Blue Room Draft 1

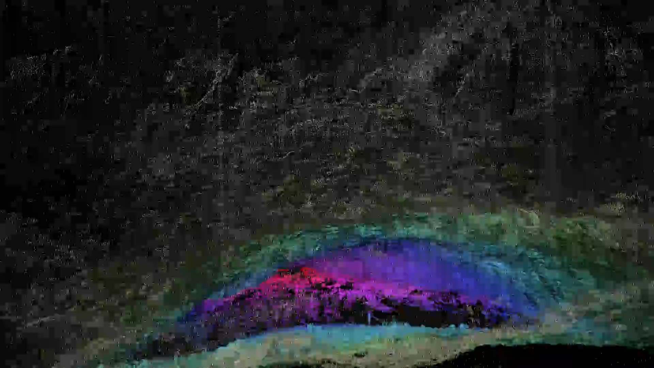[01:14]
Now one of the advantages of capturing the scene in this way is that you end up with a 3D model. And once you have a 3D model, you can explore it any way you want. It becomes truly interactive, meaning that although you're not able to do it on this YouTube video, if you were running this application at home or in front of your computer, if it was on a large screen, you would be able to manipulate where you went with the mouse or with the hand or with whatever technology is available. And you can go anywhere you want, period.
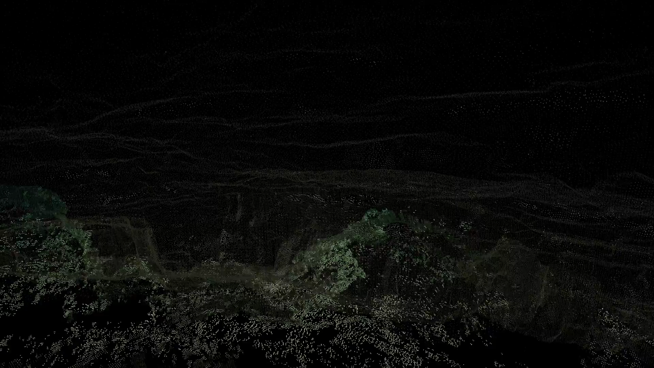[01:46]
There are no restrictions whatsoever.
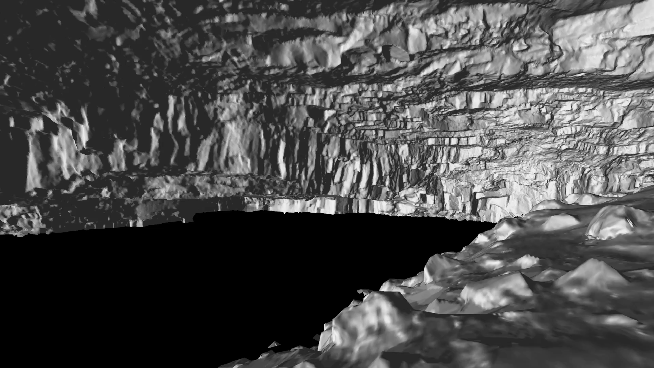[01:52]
So now what I've done here is I've turned all these dots into a surface, but there's no colour on the surface yet. But that's the second step of creating a realistic environment. We can't just have dots, you've actually got to have a surface.
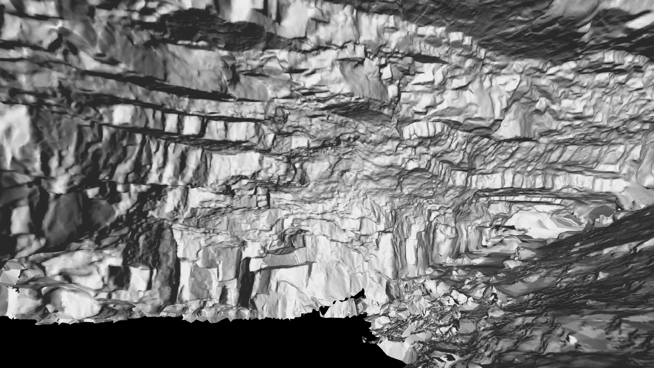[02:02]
So you can see all the organic detail of the rock is captured here.
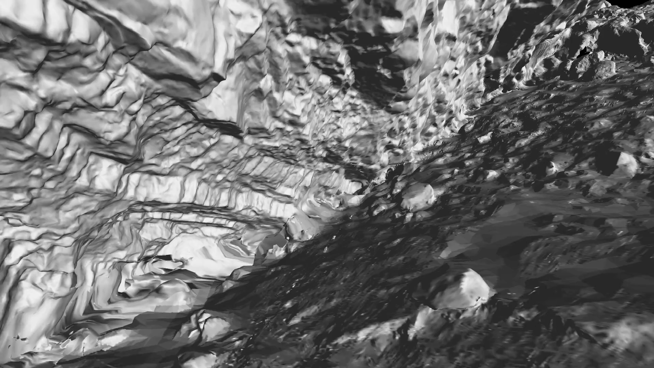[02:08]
Now we're looking out of the cavern towards the exit.
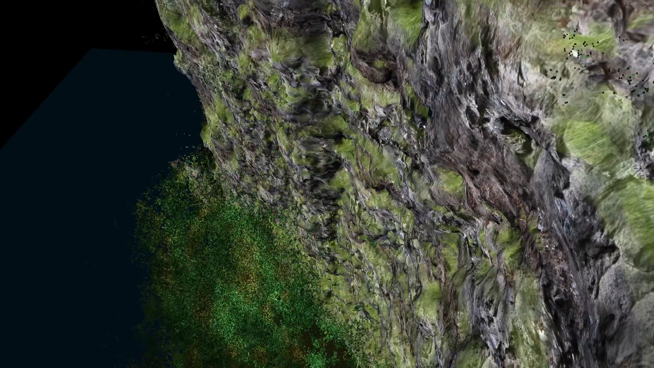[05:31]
OK, so this is the final part of the video. I just want to show what it's like walking into this cave from outside. So we've got all the trees in the jungle around us.